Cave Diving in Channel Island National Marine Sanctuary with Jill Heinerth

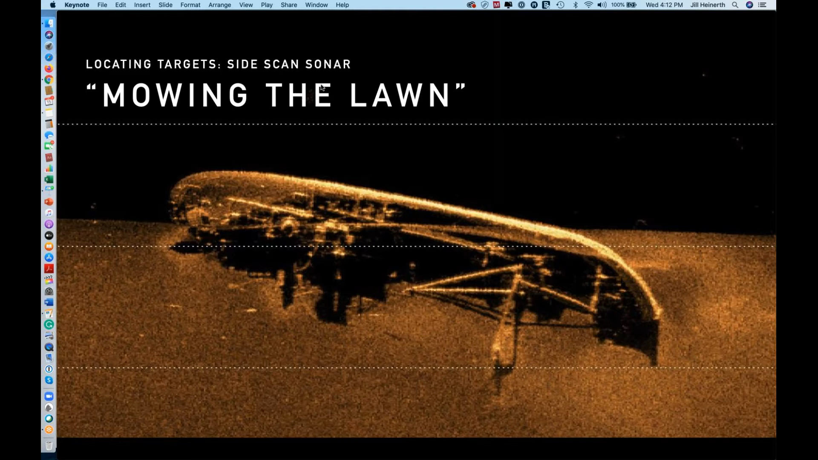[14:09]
And, uh, here's an example for you. We use sometimes side-scan sonar in open water to find things like shipwrecks. And this is something that we might tow behind a boat and we call it mowing
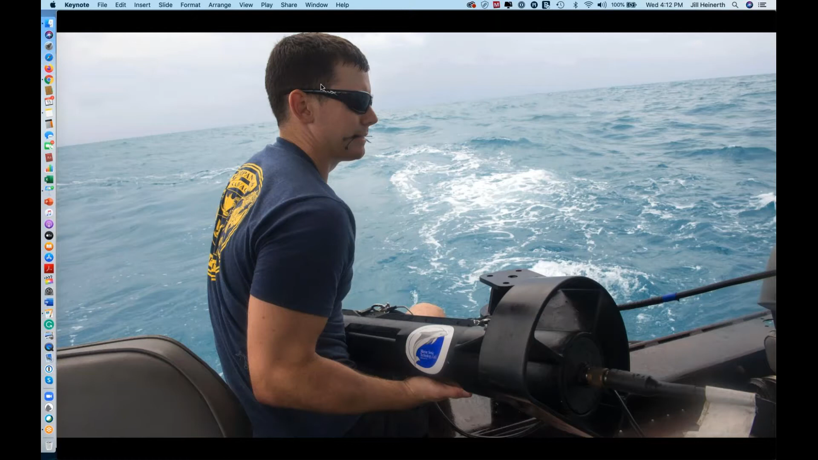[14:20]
the lawn because you're literally towing it behind the boat in long stretches, turning around and coming back,
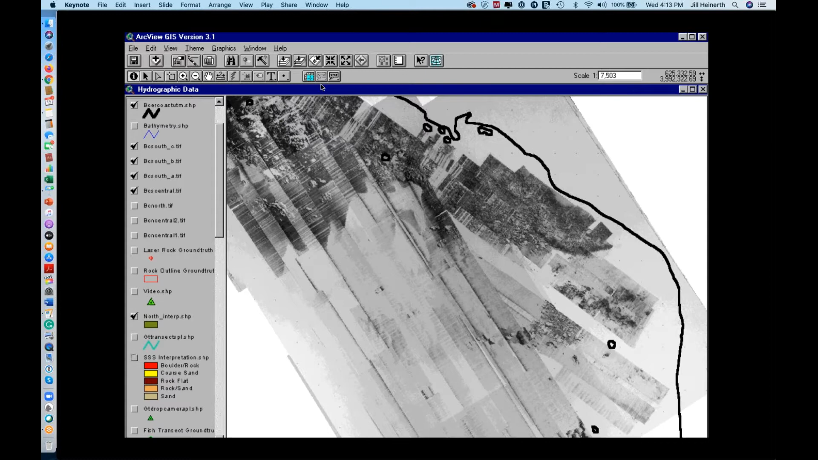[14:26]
turning around and coming back and getting an image that looks like this if you're lucky to find a shipwreck.
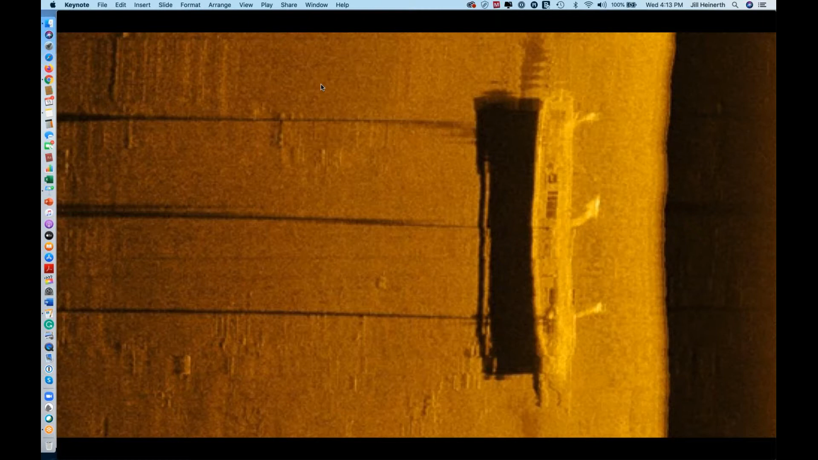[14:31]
And this shipwreck is actually in what will be the newest, uh, NOAA Marine Sanctuary in Lake Ontario. And here's, uh, first pictures of, uh, this particular shipwreck that I shot.
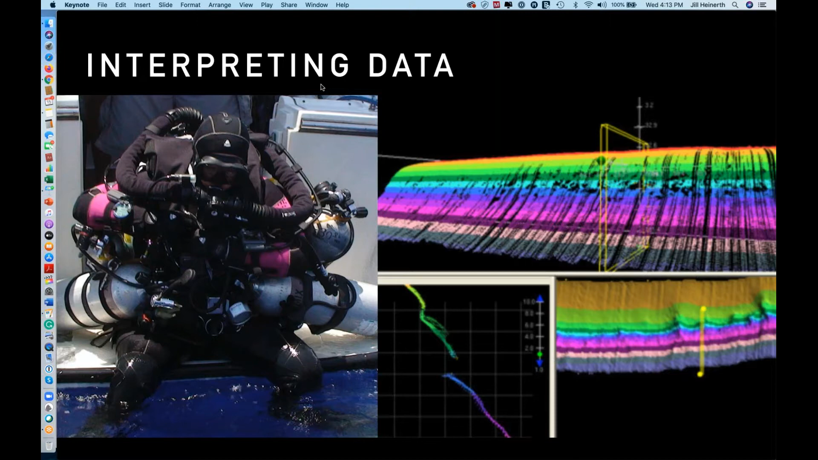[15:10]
And if you look in that sort of center, lower picture, what you're actually seeing is either an overhang or a cave. Um, and so we're getting a void in the return. So when we find this kind of data and we see these steep locations and, and potential, you know, black spots that might be, uh, overhangs or caves, we go and we look for them. Uh, and usually that means sending somebody down.
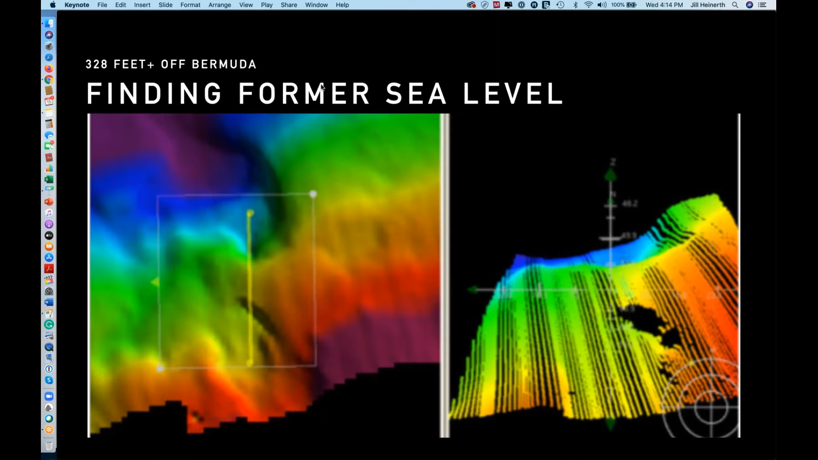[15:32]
We also find other things when we side-scan, uh, uh, uh, using sort of more, more advanced side-scan sonars, we find things like shipwrecks, full, full shipwrecks in, in all their glory besides the caves.
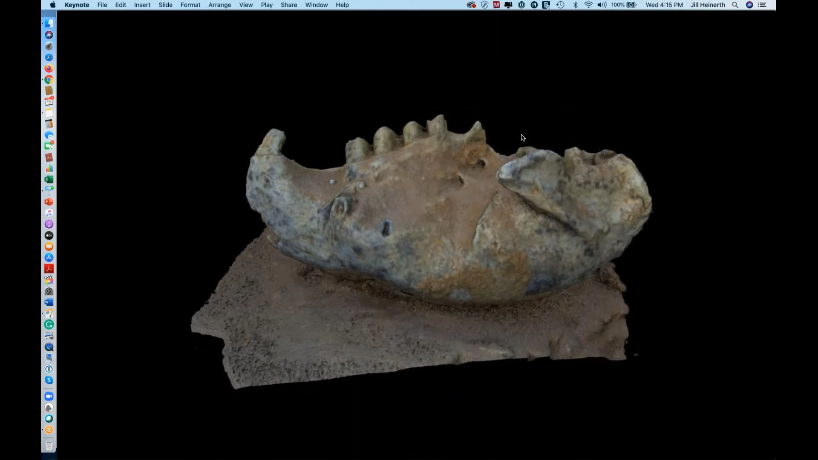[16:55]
So this is the skull of that extinct sloth and we couldn't have
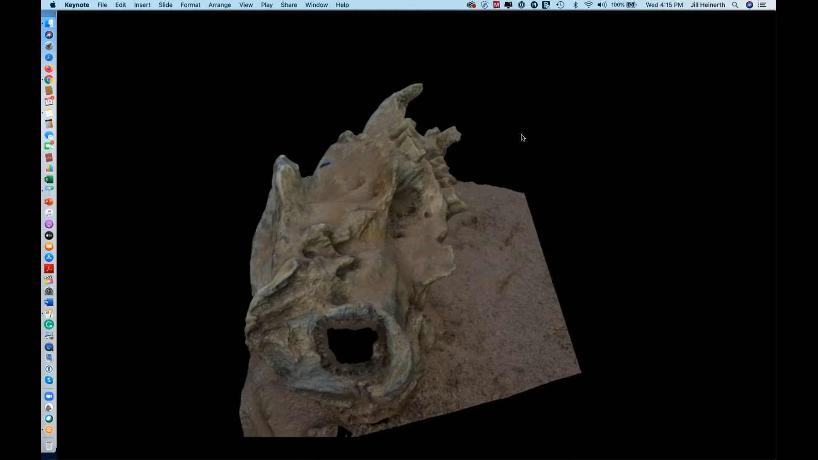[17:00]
brought it out of the cave because it was really embedded in the, in the substrate.
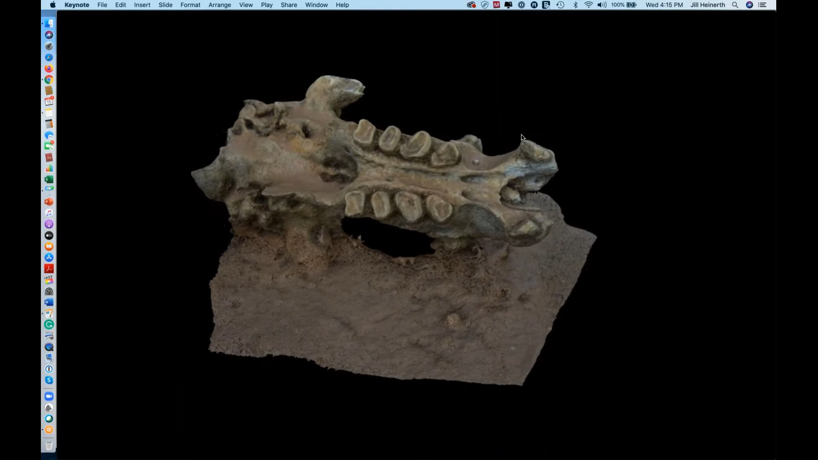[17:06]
So what we do is very high resolution photographs and assemble those as a 3D model so that we can send a scientist
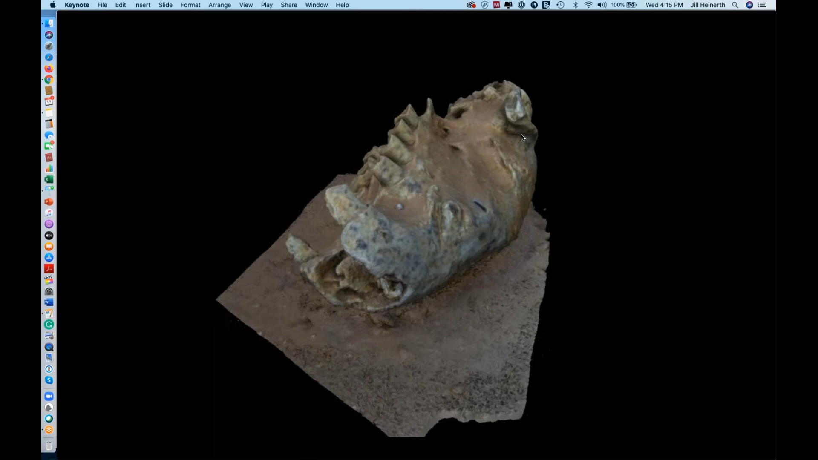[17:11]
data to look at instead of an object itself.
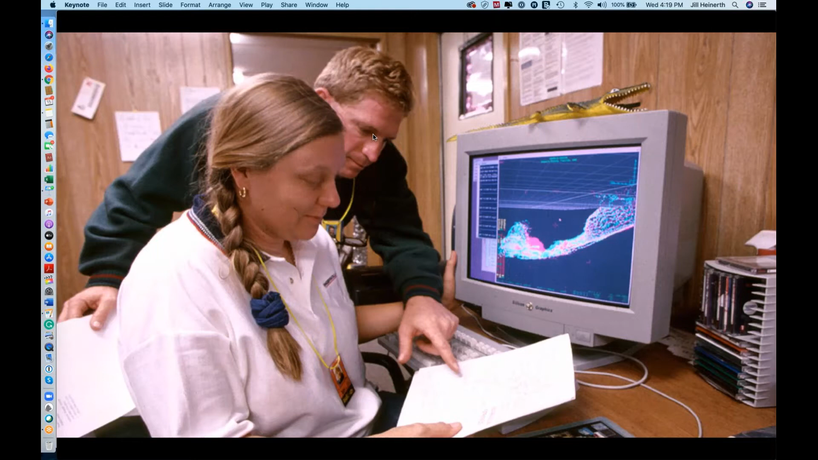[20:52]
And these maps are absolutely amazing because we can map a cave no matter what the visibility of the water is. Whether I can see the walls, the floors, the floors, or the ceiling, the sonar mapper can see it and create this point cloud data.
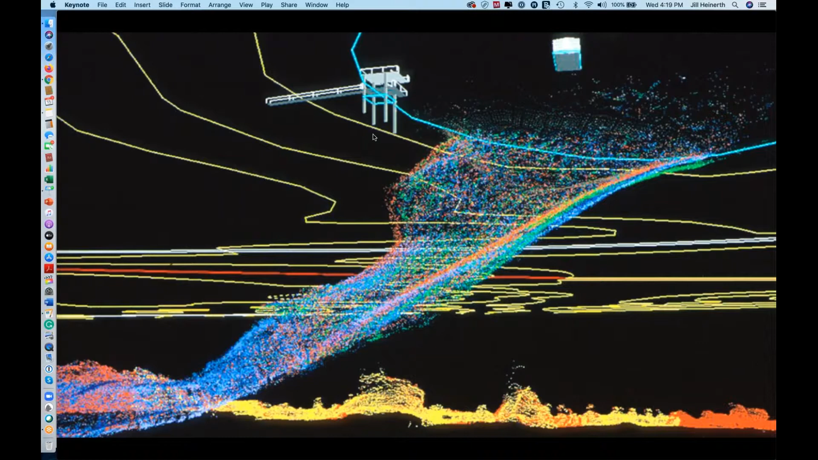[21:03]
And this mapping device has come a long way since then. This is the Sunfish mapper and it is now, uh, not needing me to drive it through the cave system.
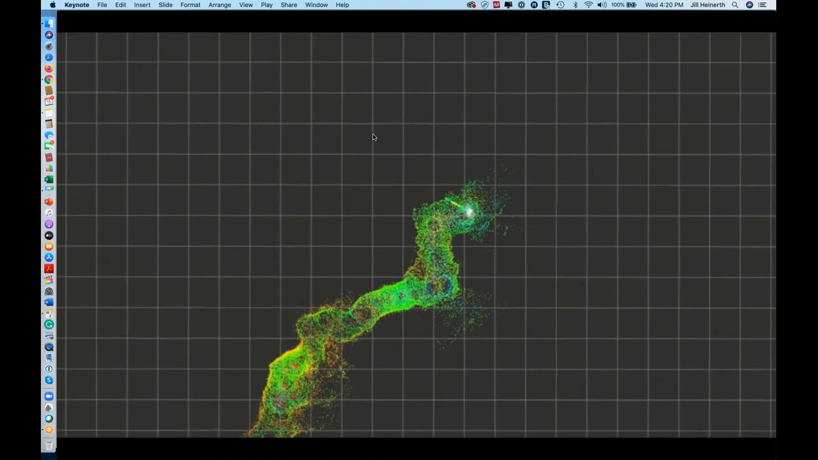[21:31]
It will map the cave as it swims through and we can attach a tether to it if we want to monitor what it's doing,
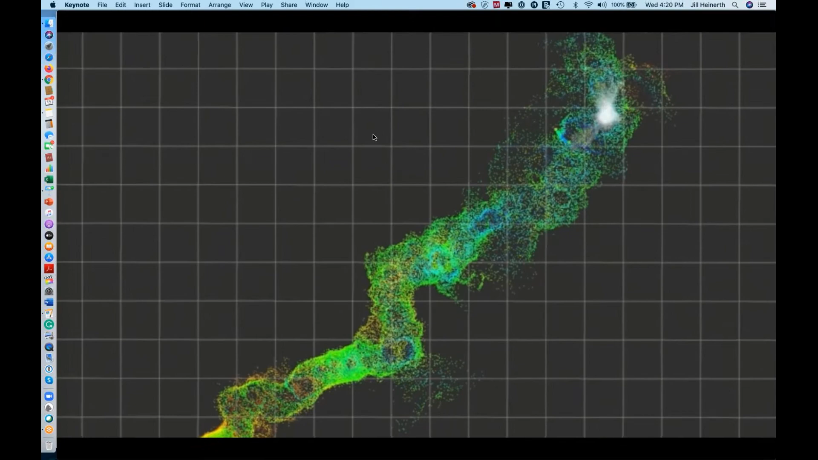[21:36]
but we're not actually sending instructions to it. It's doing its own thing.
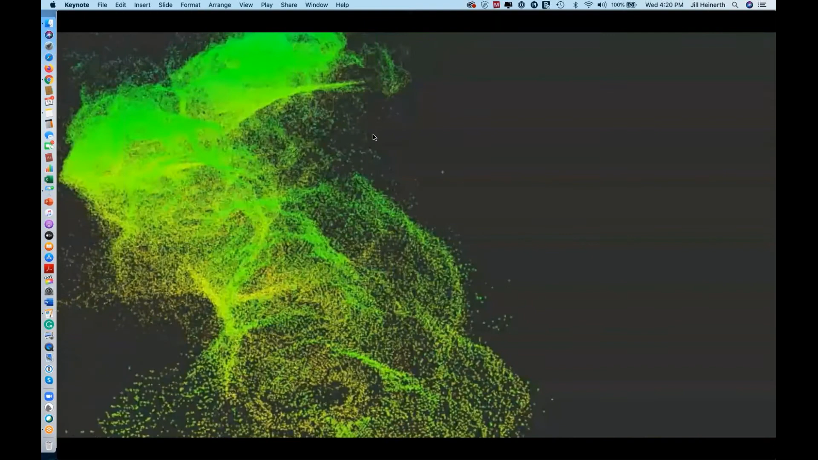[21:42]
Now, all of this comes together in the Southern California continental borderlands,
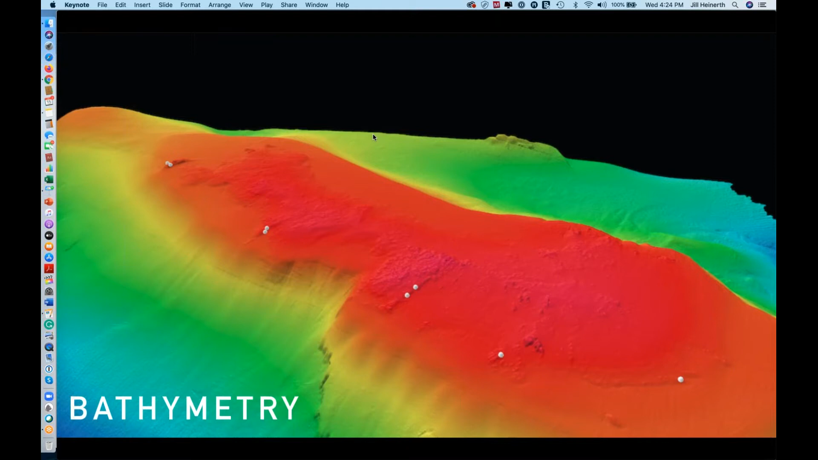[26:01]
And that again would help us to pick target locations that you can see with these white dots. And give us a good sense of the
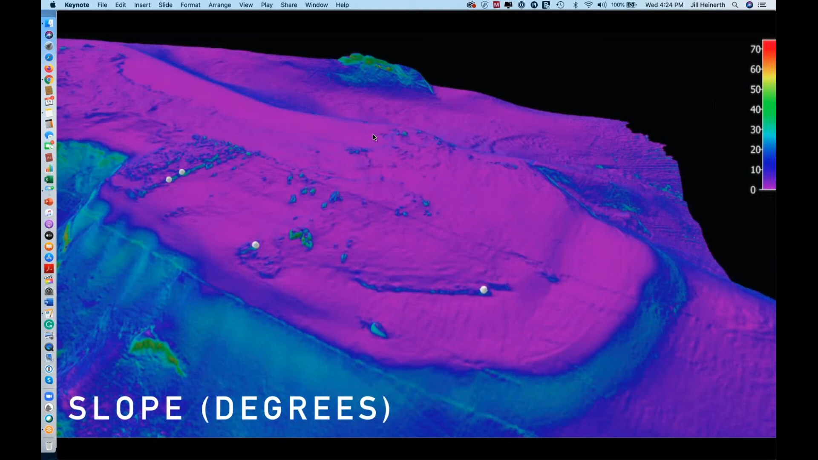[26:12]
steepness of slopes underwater so that we can get an idea of, of where we should look. And this bathymetry is, is quite compelling.